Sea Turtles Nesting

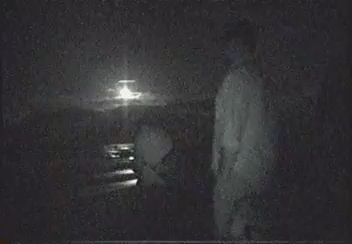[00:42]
That's why residents turn off their beachside lights at night and why flashlights are off limits.
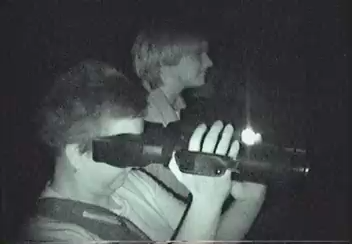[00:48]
But with help from night vision equipment, just like soldiers use to see at night, we spotted one turtle lumbering back into the surf.
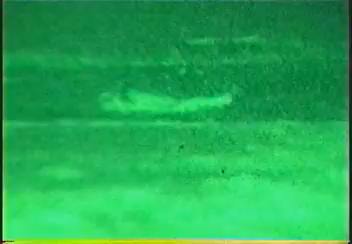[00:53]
And minutes later, success. A sea turtle just beginning to lay her eggs.
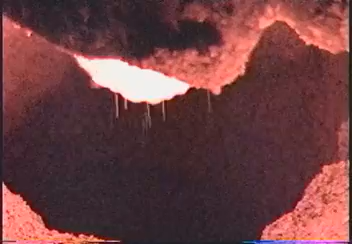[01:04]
This is a loggerhead, the most common sea turtle on the Space Coast, reaching 350 pounds.
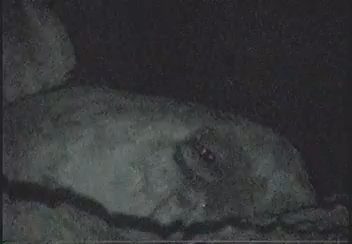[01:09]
She took her time, more than an hour, to fill her nest, illuminated for the turtle crowd by a single red light.
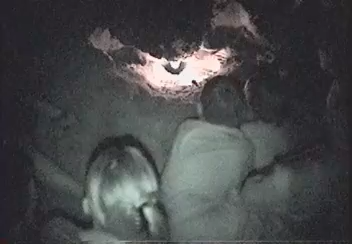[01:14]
Pretty awesome stuff for this group of Cub Scouts from Altamont Springs.